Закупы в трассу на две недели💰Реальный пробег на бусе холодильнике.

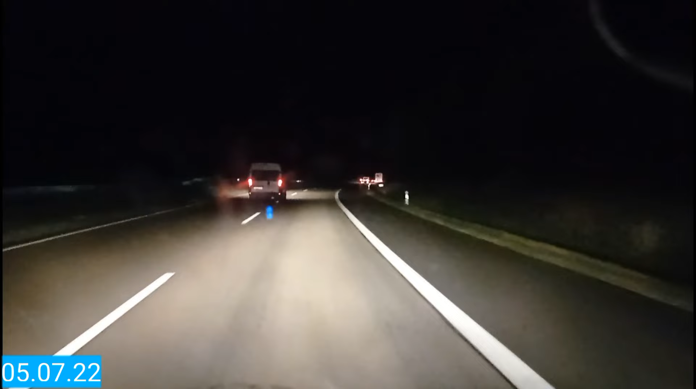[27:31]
Понаставляли фури так, що єлі-єлі виїхав з паркінга. Це просто треш. Не знаю, зараз будемо шукати хоч тікар якийсь, хоч щось, хоч десь притулитися. А он через 7 кілометрів буде. Питаємо дачу. Та це капець.
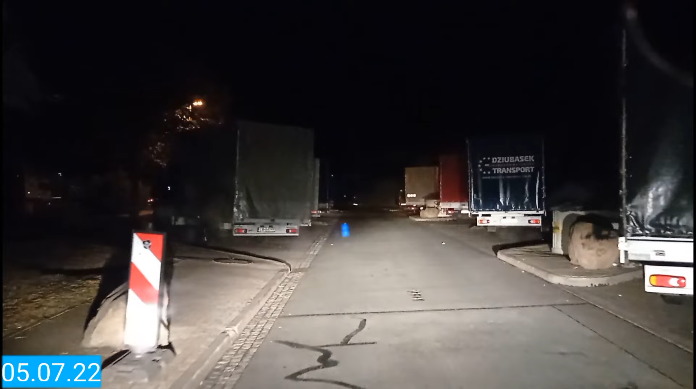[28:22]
Тут а не влізу. Короче, тут бус впоперек сам собі став. Нормальний парень. Совість то должна бути, хоч какая! Тут а те ж саме.
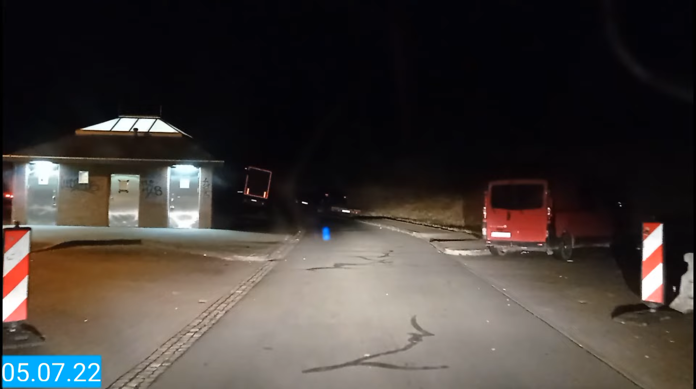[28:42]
Тут місця для інвалідів. А от тут я, возможно, і стану.